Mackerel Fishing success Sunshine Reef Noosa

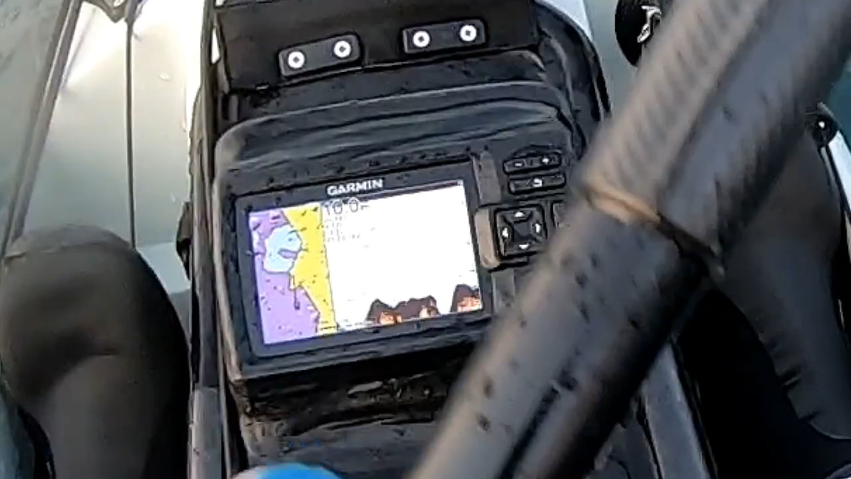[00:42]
Look at this Garmin, it's a really really interesting unit,
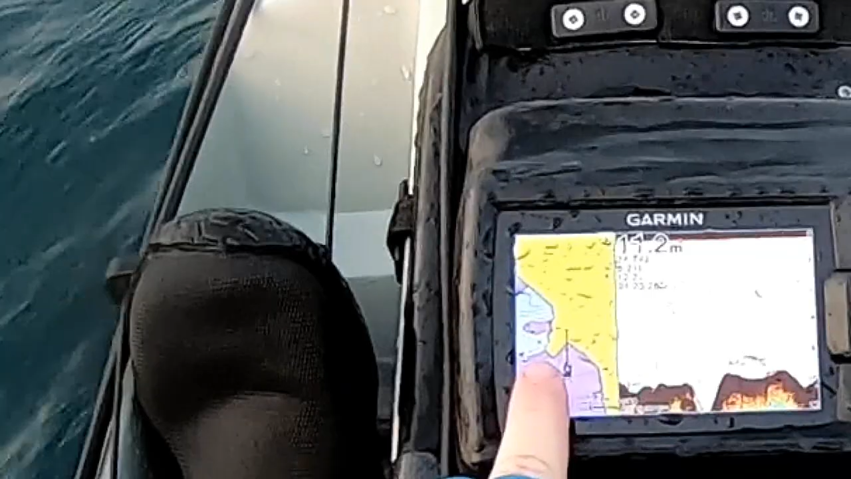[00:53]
and it's colour coordinating the various depths so that I can clearly see the peaks.